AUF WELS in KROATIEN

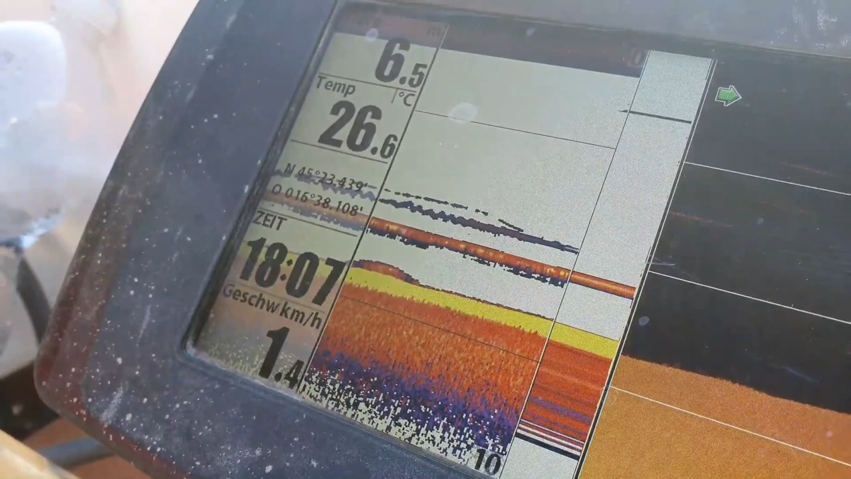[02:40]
So, hier hat man jetzt schön gesehen, dass ein Fisch unten am Boden gelegen hat. Aber man sieht eben auch, dass er nicht kommt. Aber da kommt einer hoch. Guck, da ist einer hoch. Ja.
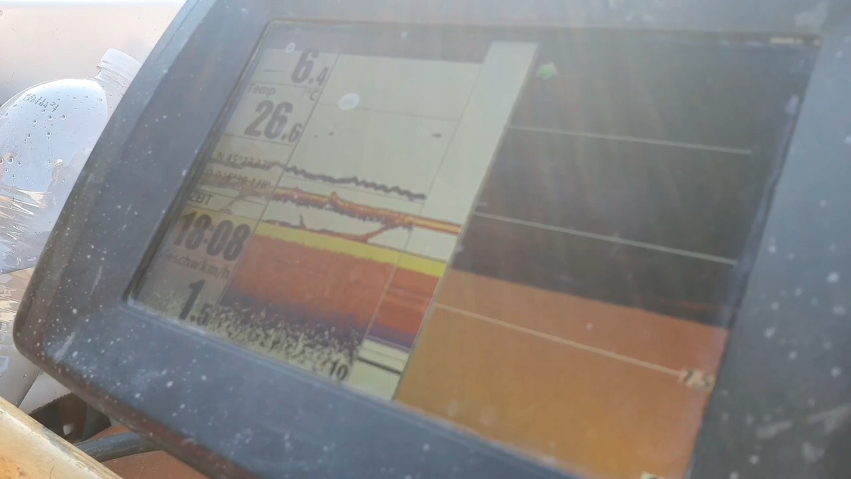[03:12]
Er zuckt wieder bei mir, ganz leicht. Ich gehe runter. Da kommt er wieder. Er zuckt wieder. Ja, es scheint ein kleiner zu sein.